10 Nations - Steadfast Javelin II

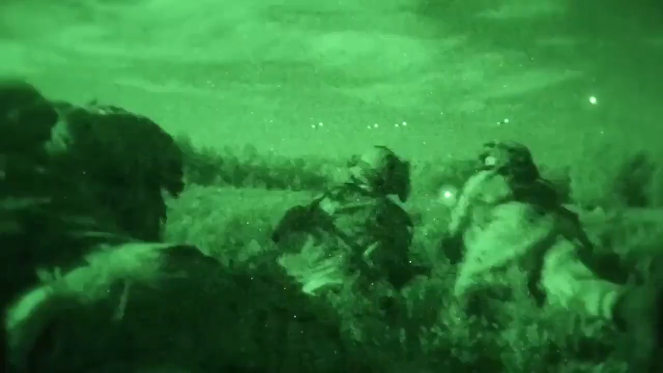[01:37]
And tonight we have seen soldiers from ten nations working together and we saw the results. It was perfect.
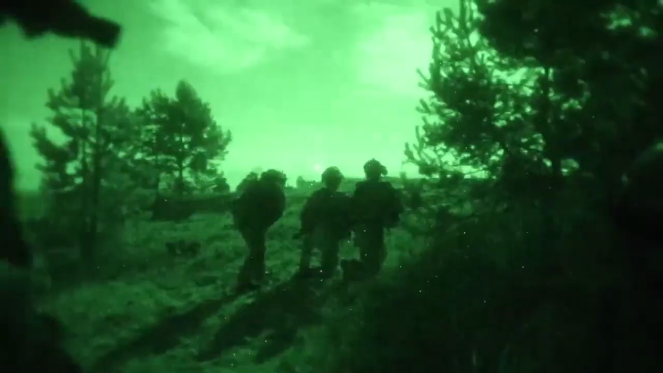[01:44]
exercise steadfast javelin 2 are absolutely fundamental